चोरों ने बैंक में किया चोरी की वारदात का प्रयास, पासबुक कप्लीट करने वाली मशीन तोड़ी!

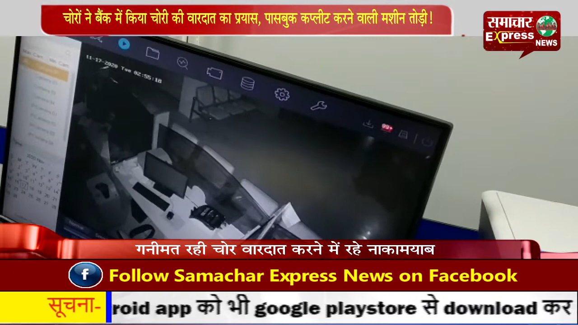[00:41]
को भी तोड़ने की कोशिश की परंतु चोर अपनी कोशिशों
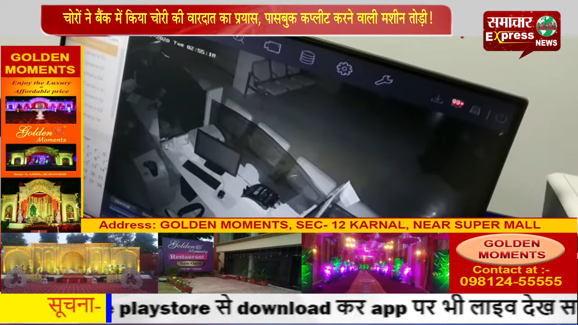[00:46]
में काम्याब नहीं हुए गौर तलब है कि करनाल में चोरों का अतंक बढ़ता ही जा